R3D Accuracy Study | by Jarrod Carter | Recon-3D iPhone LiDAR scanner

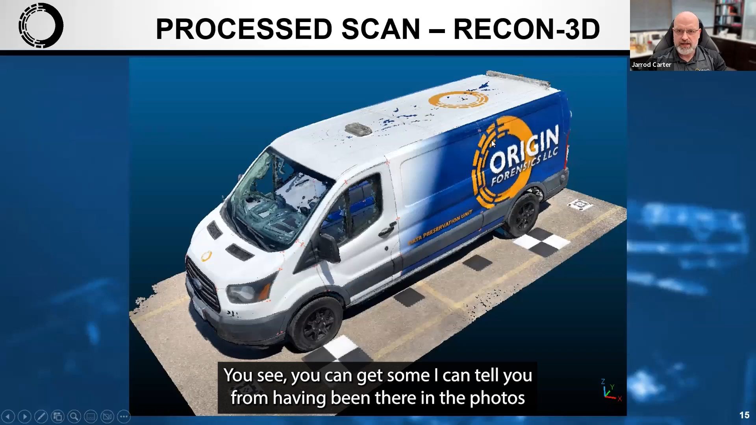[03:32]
You see you can get some I can I could tell you from having been there in the photos I showed you earlier that this is a nice clean color representation
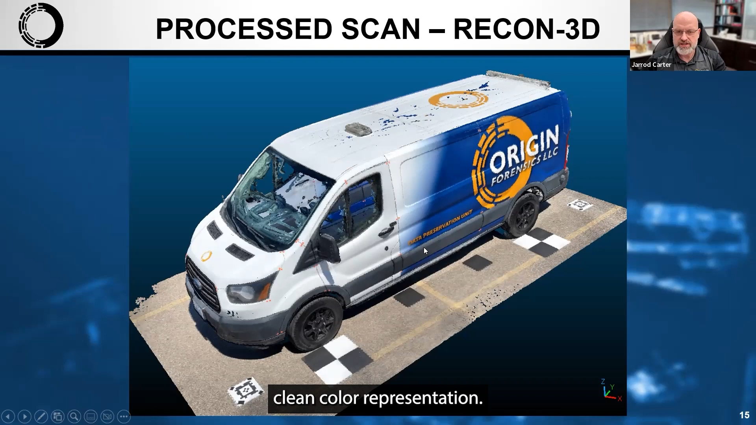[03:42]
so this looks very much like what you are actually seeing and here it is from the right rear corner. You will note that on when you get to the darker side if you start on the lighter side you come around to the darker side it is going to lighten up a little bit on the darker side because of the exposure it sets when you're on the lighter side.
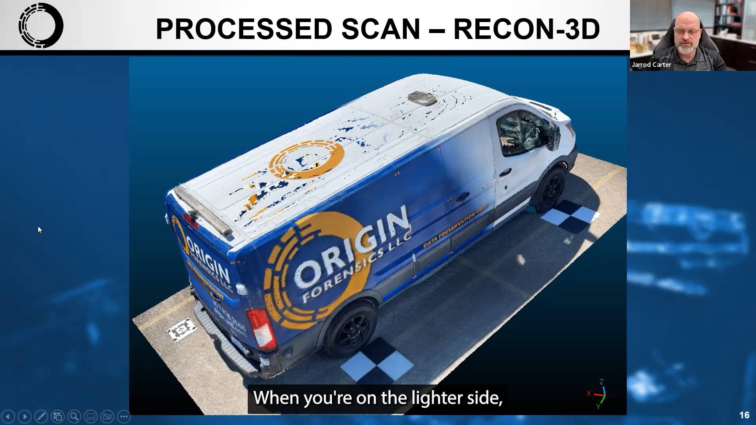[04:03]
Here's the RTC 360 output and you can see because the HDR imagery the blacks are more gray and the white is is white
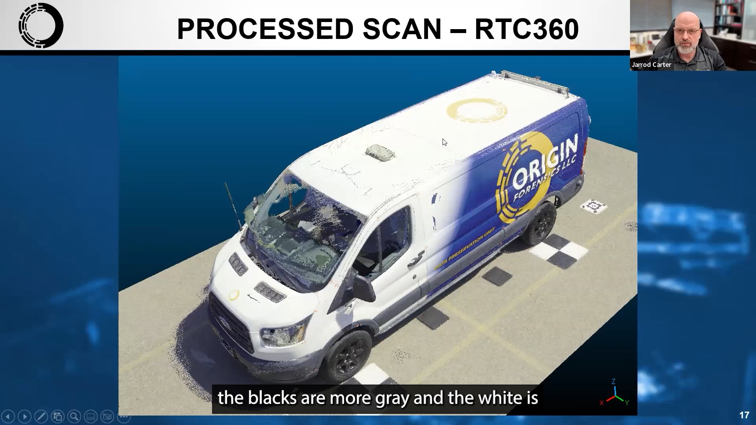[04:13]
but you're starting to see some more muted coloring of the blues and the yellows here so you can really see the exposure difference between the two and then here's the right rear quartering shot of the fan. So the Leica processing report this is what we got out of the processing report from the RTC 360.
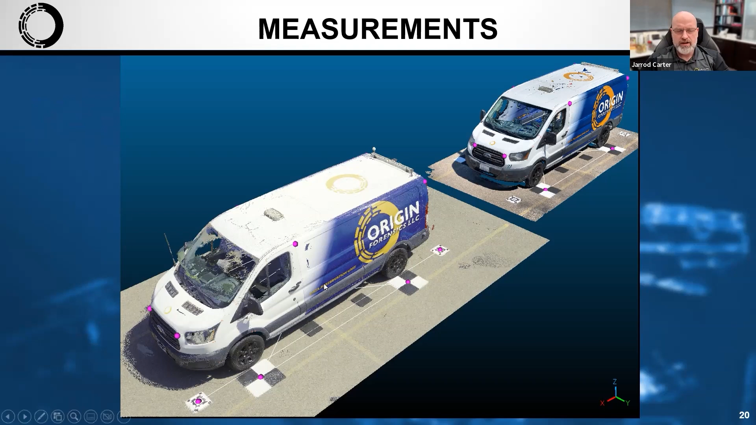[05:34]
what how to compare a given measurement in the RTC 360
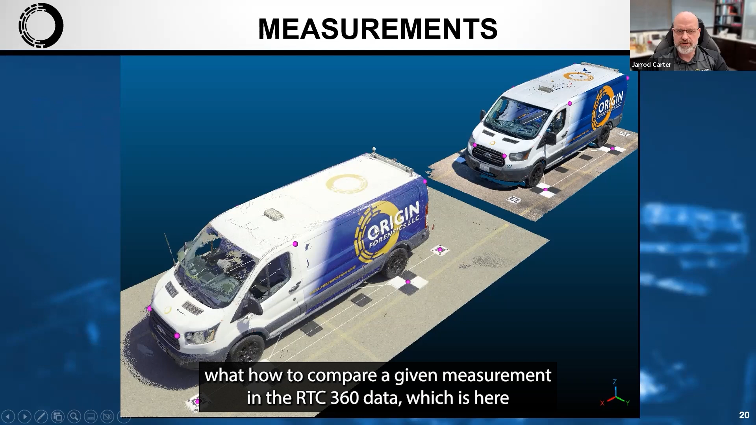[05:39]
data which is here in the front to the Recon 3D data which is in the back here.
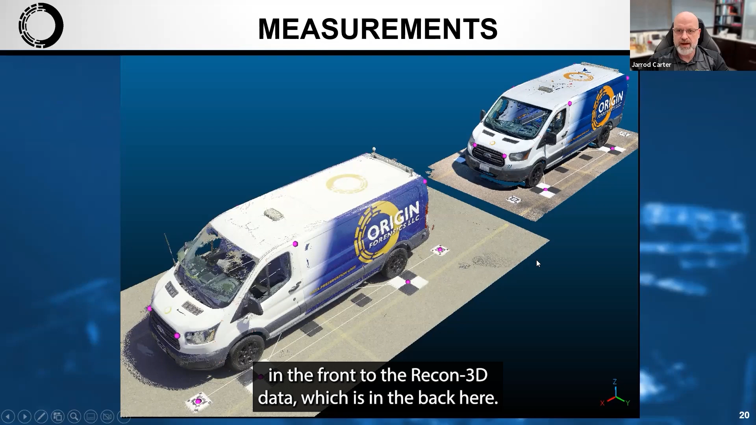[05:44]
There's another view of that so you can see what that looks like.
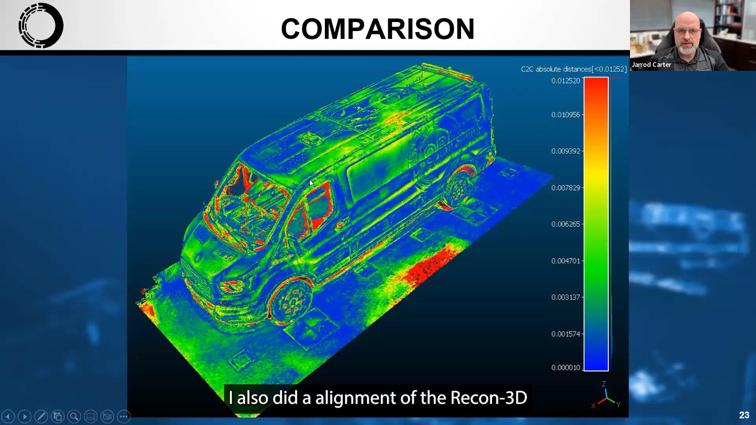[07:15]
alignment of the Recon 3D data with the RTC 360
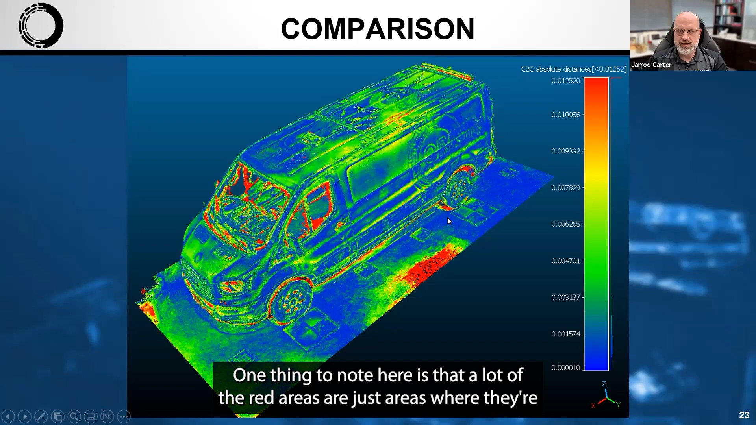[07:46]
One thing to note here is that a lot of the red areas are just areas where they're you know you've got some
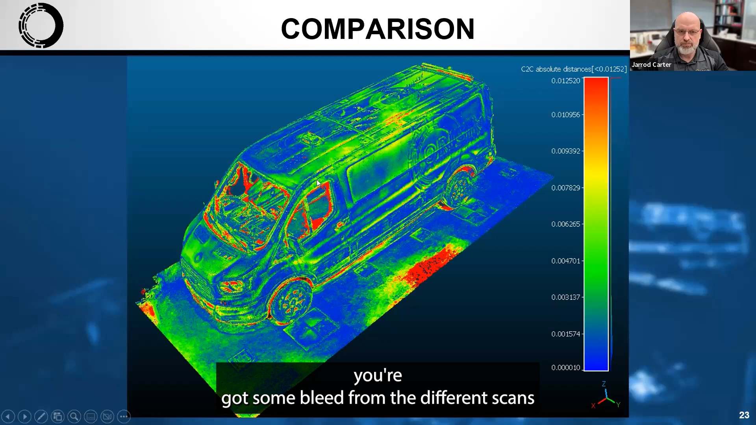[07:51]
bleed from the different scans or some areas where there's not great overlap or you're not getting a lot of good data in those areas in general terms.